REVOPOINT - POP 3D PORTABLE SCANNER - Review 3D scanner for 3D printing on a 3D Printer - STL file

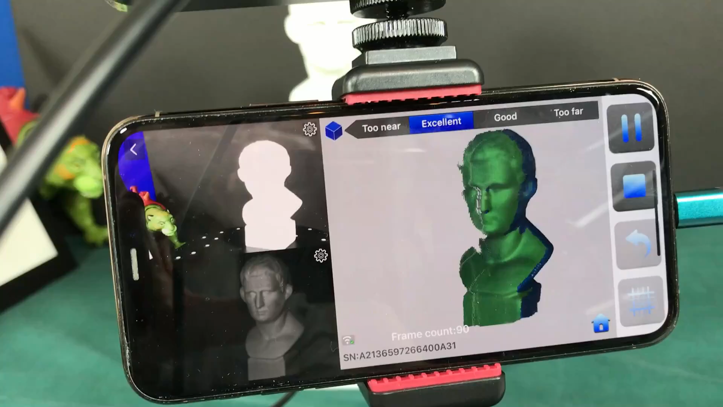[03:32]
front of us how cool is that gives us a frame count of what it's doing now that the phone works really fast it actually works faster
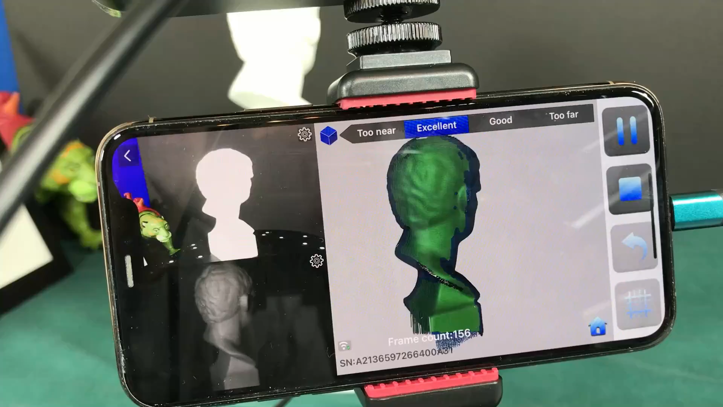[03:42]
than it does on the computer now it's missing the
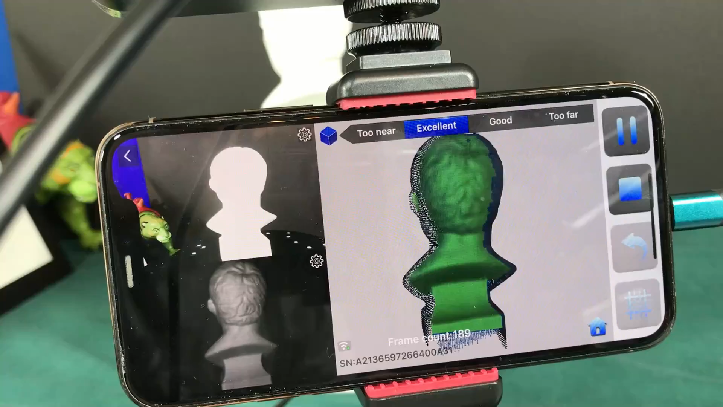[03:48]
bottom down there so I'm going to scoot this out a little bit so I can catch that bottom we'll just let it go around one more time to make sure we get it all nice and clean now sometimes you may let it go around twice sometimes you end up messing up your resolution but
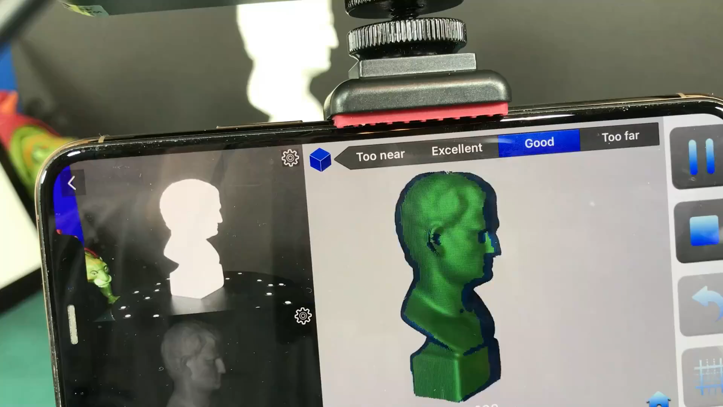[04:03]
we'll check us out and see if it works so here it comes in the backside there that we catch it
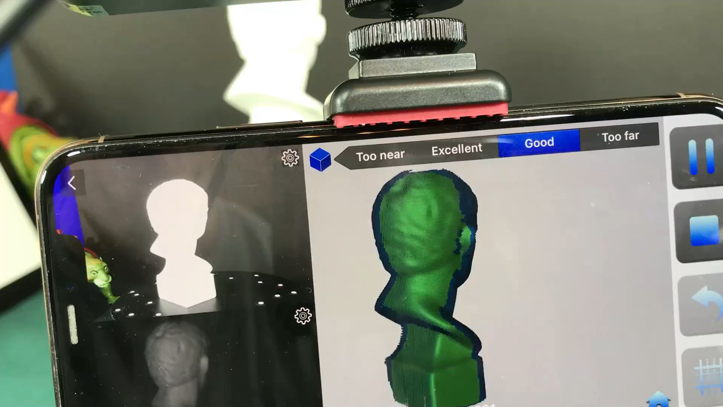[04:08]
this time looks like we got it so now let's go ahead and push the stop
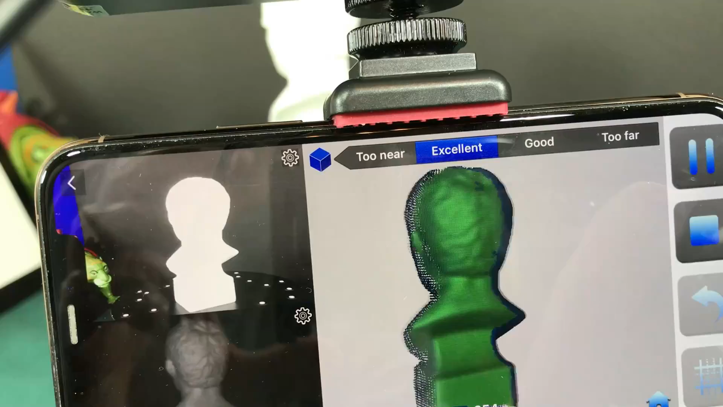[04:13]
button and we'll hit complete I'm going to hit complete and
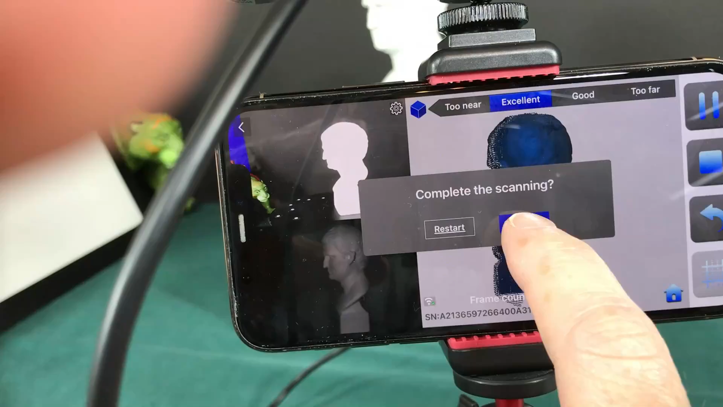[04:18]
then uh combines the frame counts you go and turn off the switch right here
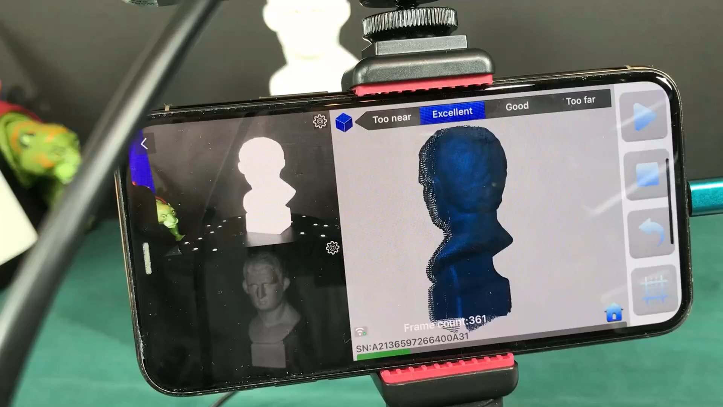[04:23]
so hopefully it's combining the frames now oh and it did okay cool that was really fast on the computer like I said
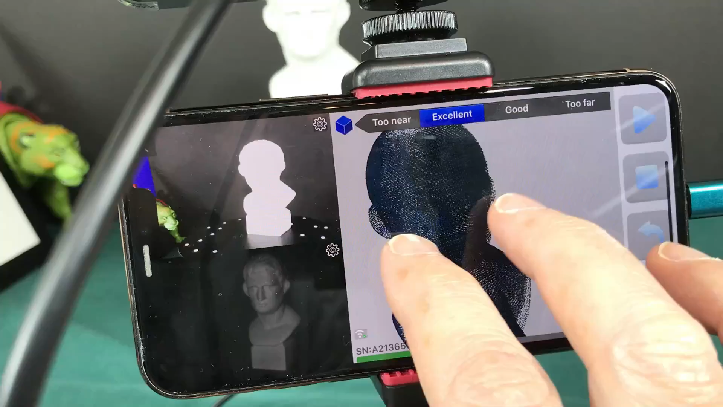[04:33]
it's a little slower so now you notice I missed the top of the head which kind of stinks a little bit but you can go
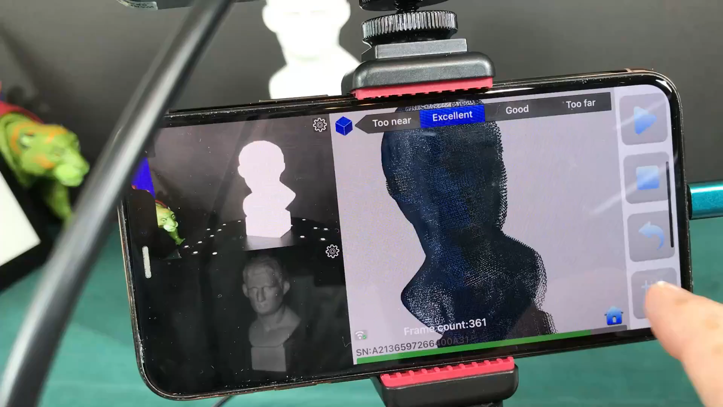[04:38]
ahead and close the holes on here and it's doing the fusion and there
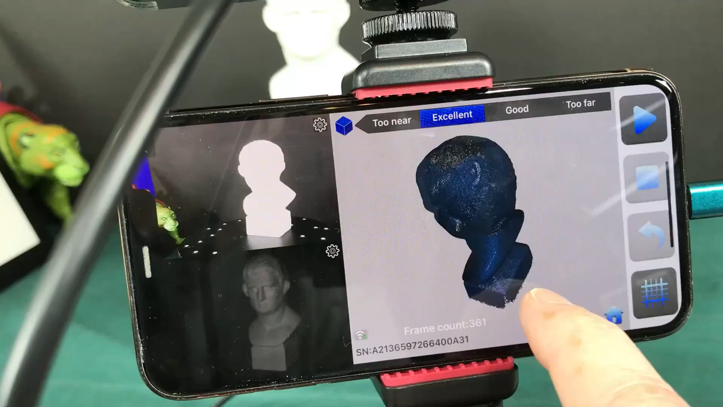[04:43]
is my 3d capture
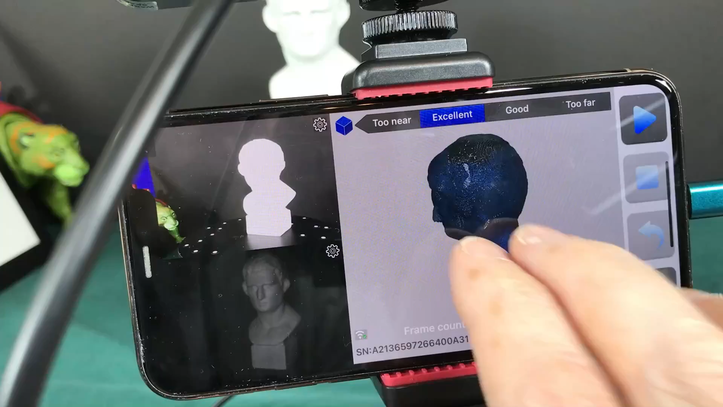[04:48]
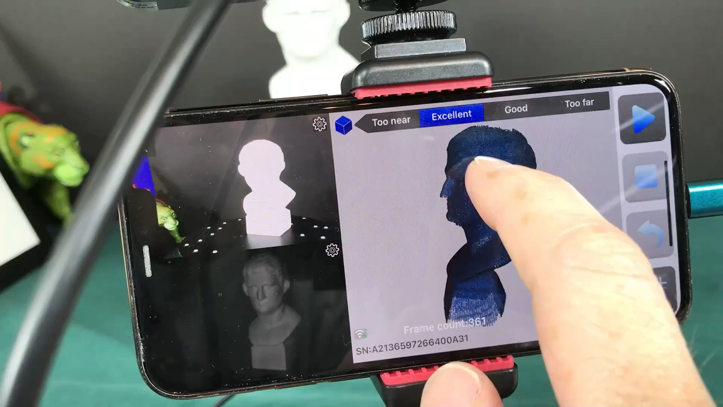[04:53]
of this sculpture this head and it comes with the head too so you can use that for your results all right so what I did find was it does work very fast the phone and that's really